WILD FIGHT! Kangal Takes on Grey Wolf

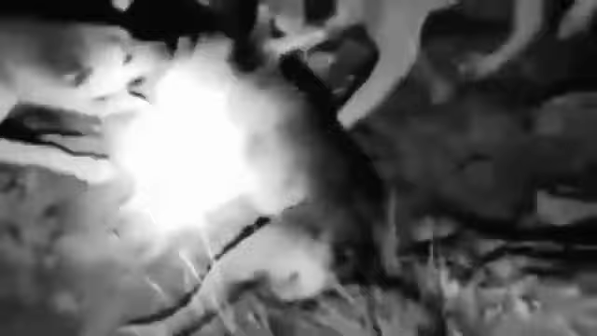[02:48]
Both the wolf and the Kangle were the same size and were not the biggest of its species.
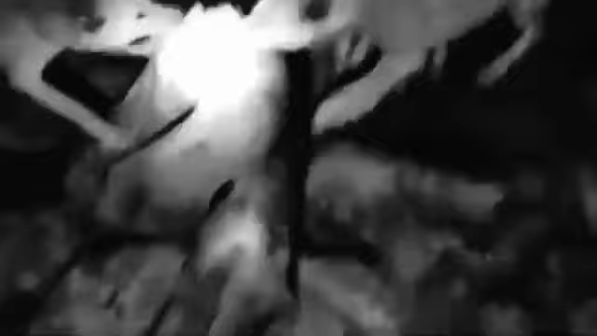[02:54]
The fight lasted about 10 minutes with none getting the upper hand.